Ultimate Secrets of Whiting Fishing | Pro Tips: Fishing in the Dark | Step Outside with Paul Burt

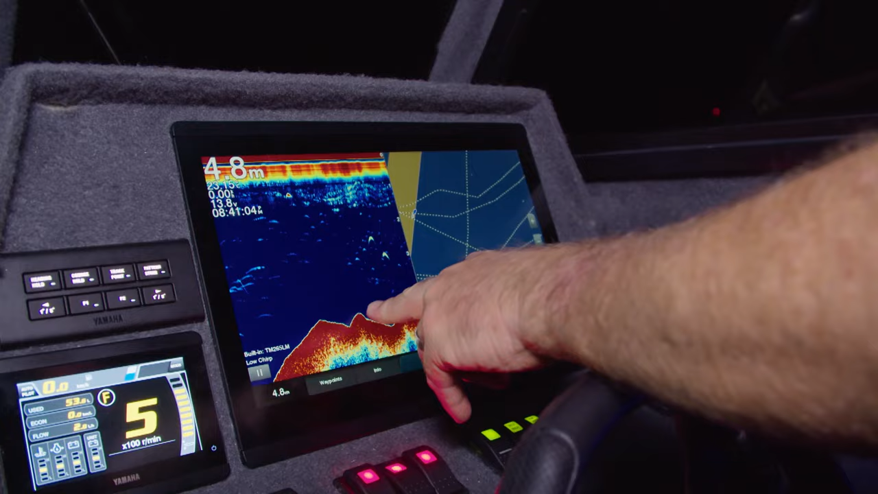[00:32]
On screen: depth 4.8 m
So there's little waves here, and this is where you're whiting and going to hang, in these little areas here. So that's absolutely perfect. These little waves here, 100%.
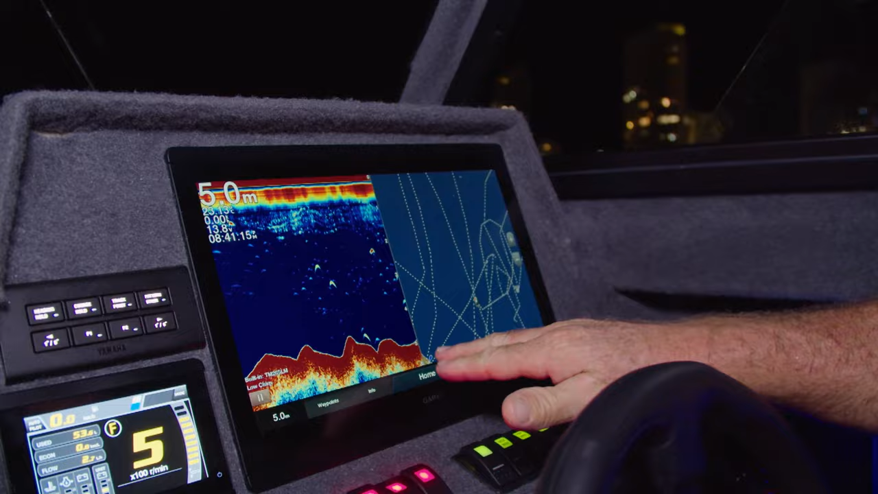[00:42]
On screen: depth 5.0 m
Now, if I go up a bit further, it's going to level out. You'll see that in a second on this particular unit. So if I put my anchor up about another 30 or 40 feet in front,
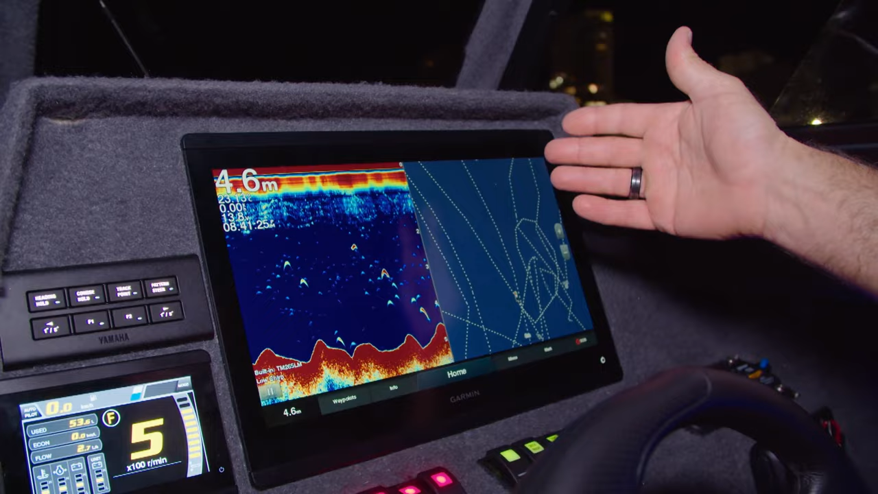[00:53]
On screen: depth 4.6 m
I should be able to then hold back and fish these little zones. So if you have a sounder on your boat, that's what you want to be looking for.
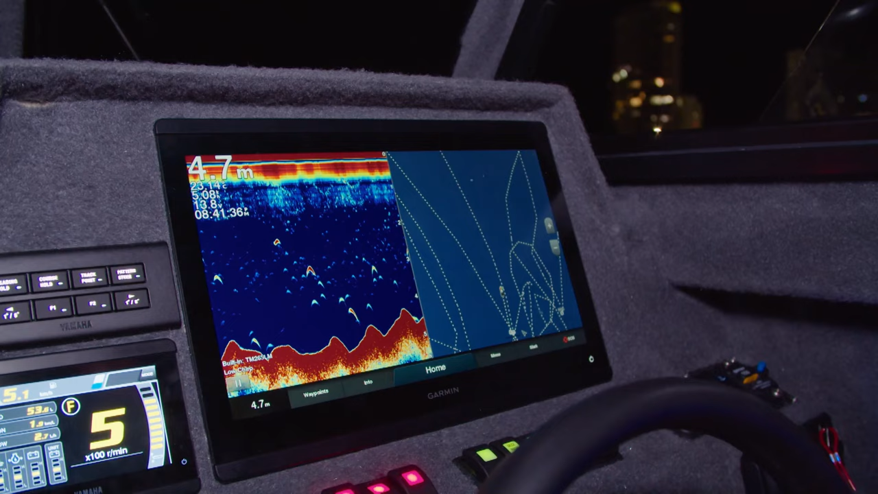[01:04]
On screen: depth 4.7 m
And when it starts to level out, you've gone too far past it.